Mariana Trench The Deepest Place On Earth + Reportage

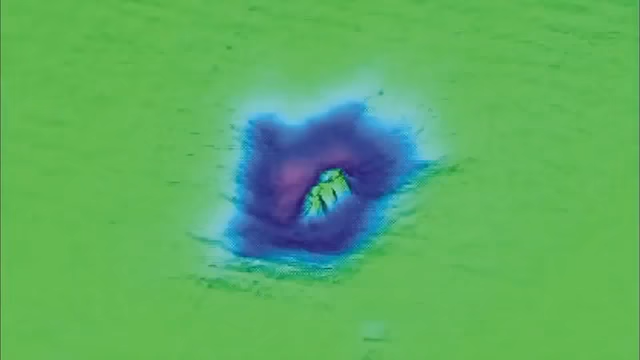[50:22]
Then the hydrographers discover that you can use this to chart the bottom of the sea. And it's an awful lot cheaper and easier than using large numbers of sailors pulling on ropes.